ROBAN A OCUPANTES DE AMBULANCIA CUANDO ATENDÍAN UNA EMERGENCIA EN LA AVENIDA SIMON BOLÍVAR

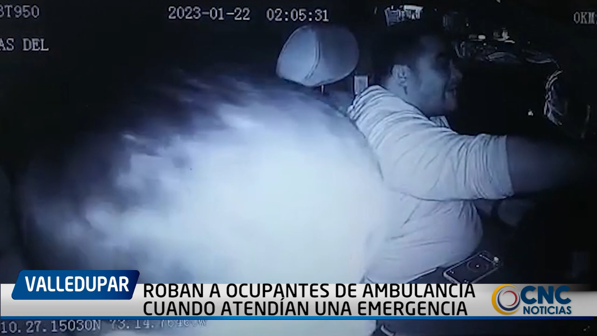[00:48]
En el lugar había un grupo considerable de personas y le dije a mi compañero
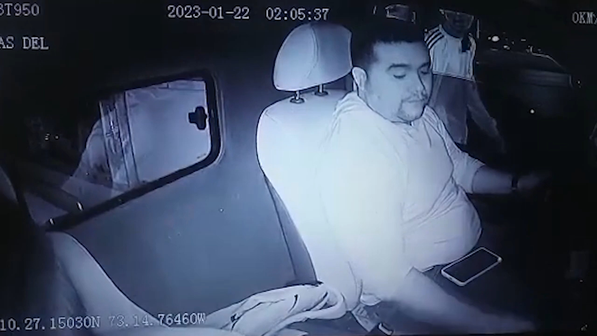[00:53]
que cerrara la puerta de la ambulancia con llave, pero aparentemente no lo hizo y al volver al vehículo tras atender a la paciente ya no estaban los teléfonos celulares. La víctima además contaron que los ladrones se llevaron dos celulares valorados en más de dos millones de pesos.